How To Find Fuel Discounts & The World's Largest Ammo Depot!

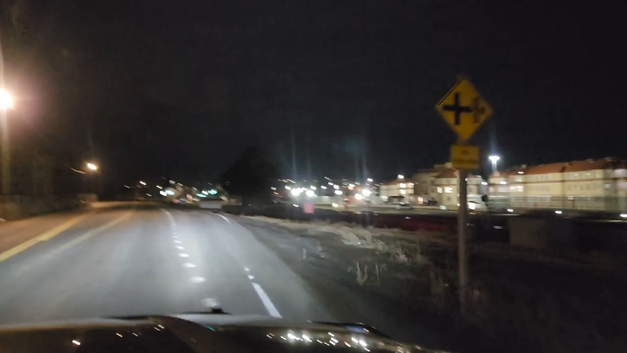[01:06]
See, this is the Eastern Oregon Correctional Institute.
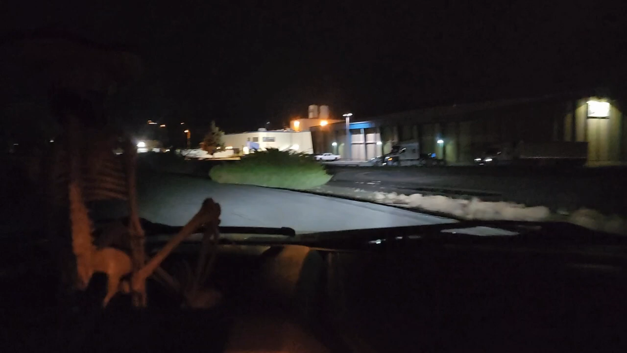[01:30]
You know why? He's dead already. And this right here is the Keystone Manufacturing Plant.
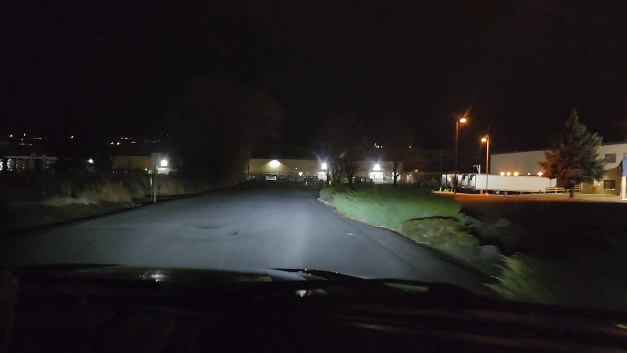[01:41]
That's why our yard is out here. Also, I think Horizon has a yard out here, and Indiana Transport, and maybe some other companies have a yard here at the Keystone Manufacturing Plant right in front of us.
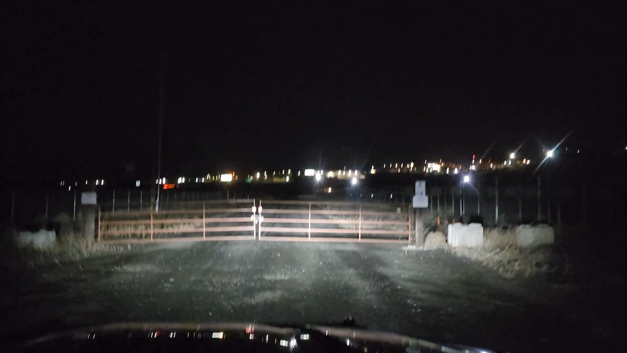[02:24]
And we have arrived at the gate, which I will have to unlock now.
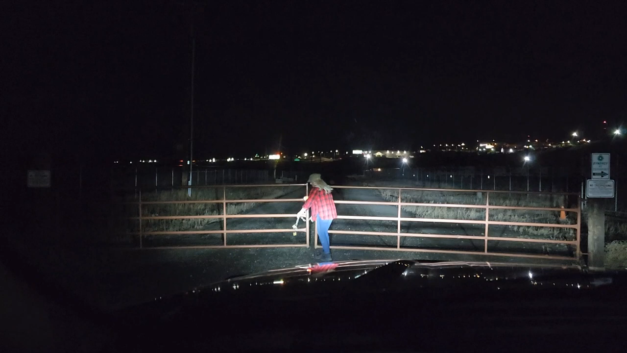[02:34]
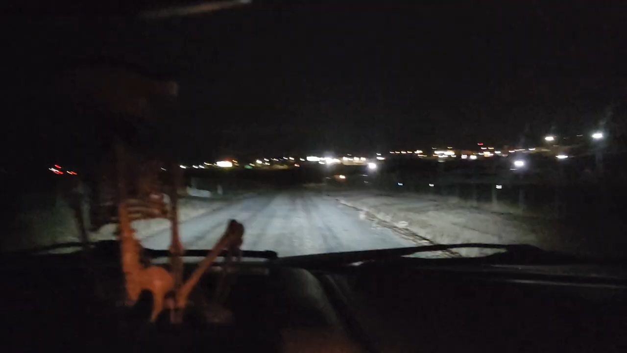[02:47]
Okay, so you can't see our yard, but here's our yard with the units on it.
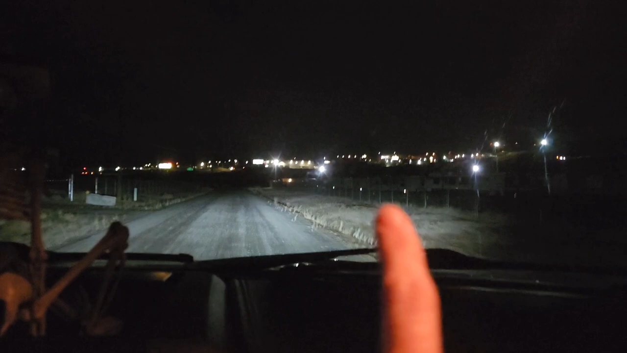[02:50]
Barely, you can see it in the dark with all the different units. I've printed off our BOL on my Canon TR150 on the way here. And now we'll come to the actual gate yard. Yep, that little printer's working great for us.
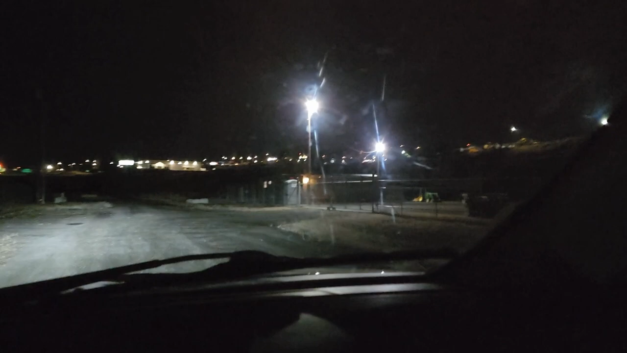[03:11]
But now I have the second gate that I have to get into.
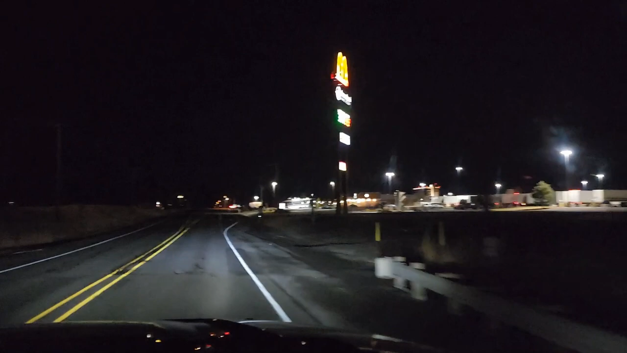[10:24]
We've made it up here to the Arrowhead Travel Plaza, where we will find a place to park for the night.
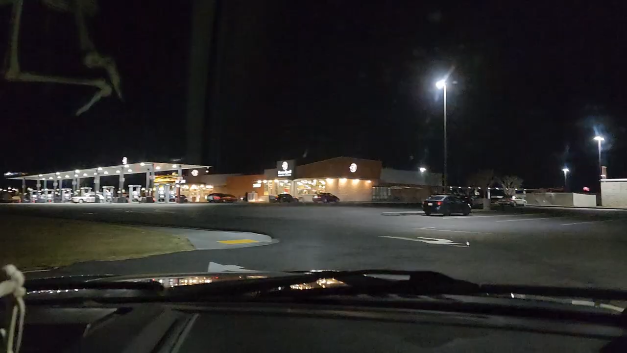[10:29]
And there's plenty of RV parking here.
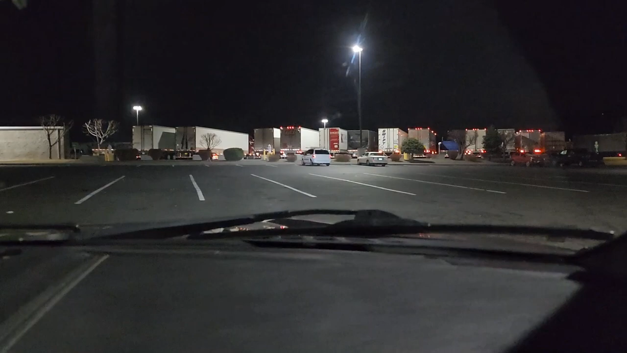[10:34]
Just all of these spots right here are great places to park the RV for the night.